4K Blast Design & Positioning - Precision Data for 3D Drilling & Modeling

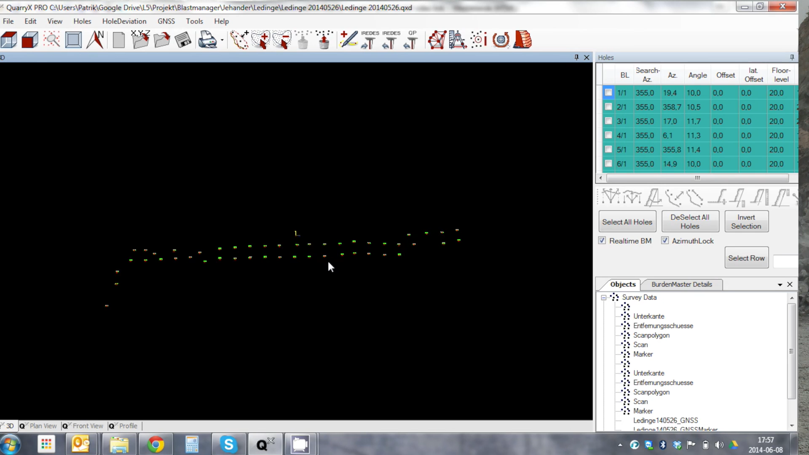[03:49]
But here we can see that the top of the holes were turned on that we collected from GPS,
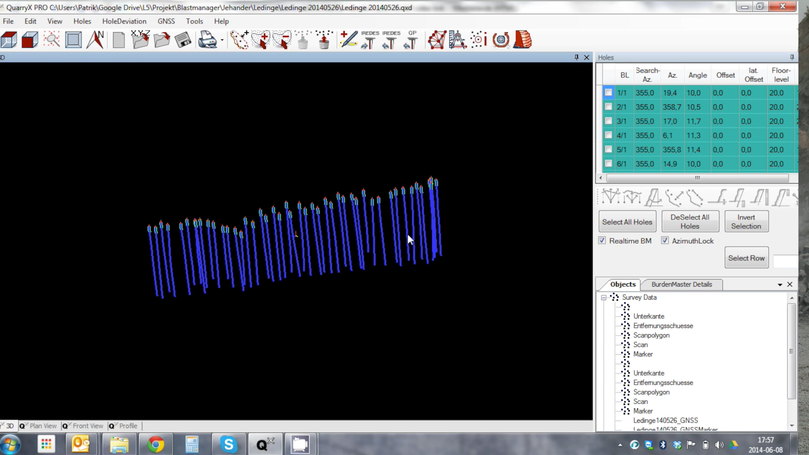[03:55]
the hole depth and angles collected from the probe,
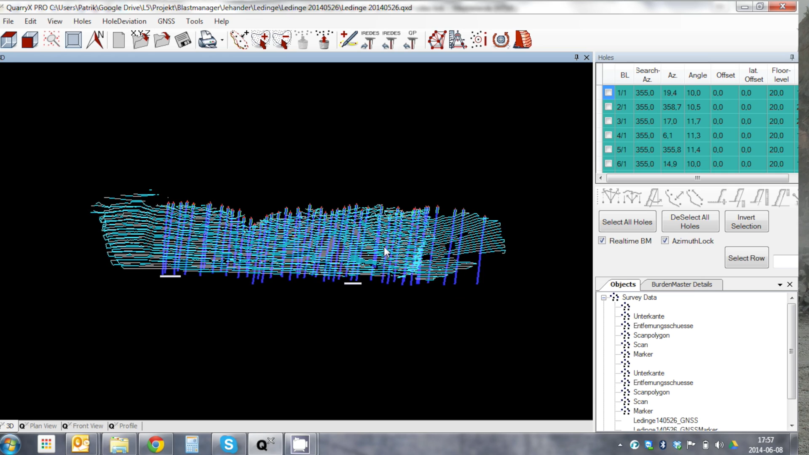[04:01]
and then added the rock face data modeled from the scanner. By bringing this information together one
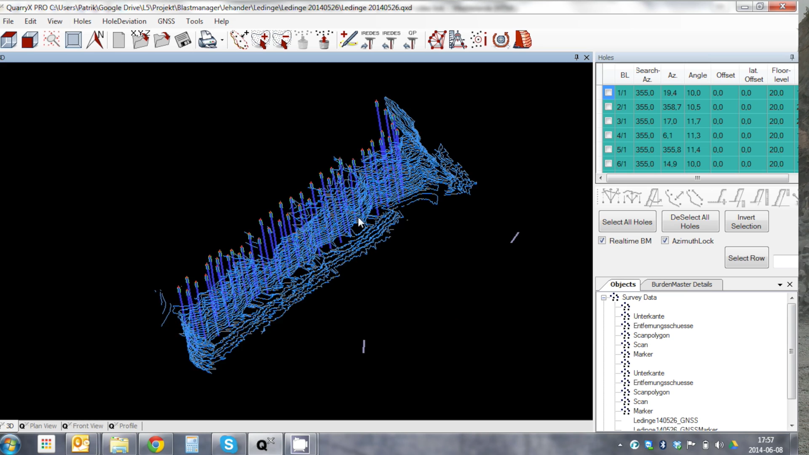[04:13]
can better analyze what's going on here and see that some of the holes are too long.